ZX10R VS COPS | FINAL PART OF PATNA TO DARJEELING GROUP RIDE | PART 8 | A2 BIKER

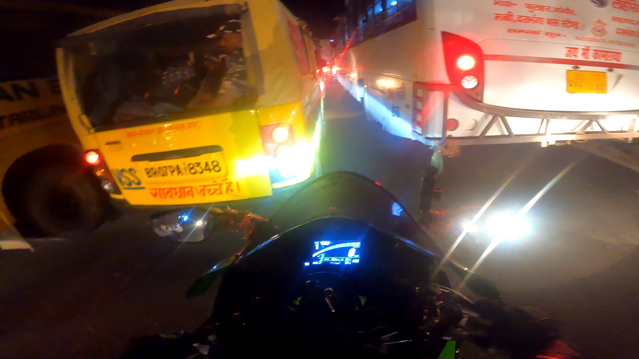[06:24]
इस भी यहां पर स्कॉड़ बिजायर हो गया यह देखो स्पीड है 100 हम इस को नीच घॉड कर रहे हैं दोनों में ड्राइक रहे स्कॉड़ जीतेगा यह देखो यह देखो बाई
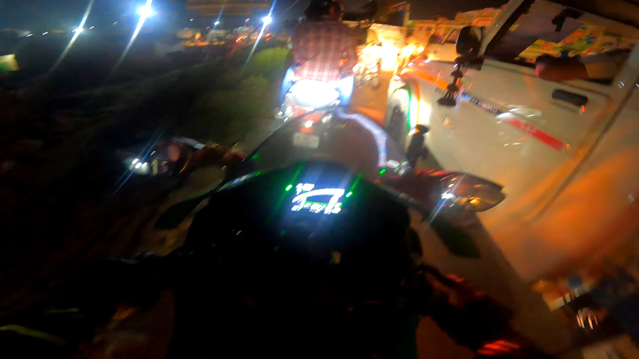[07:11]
प्रबर के जा रहा है पुलिस अब गाड़ी में पुलिस है यह देख सकते हो भाई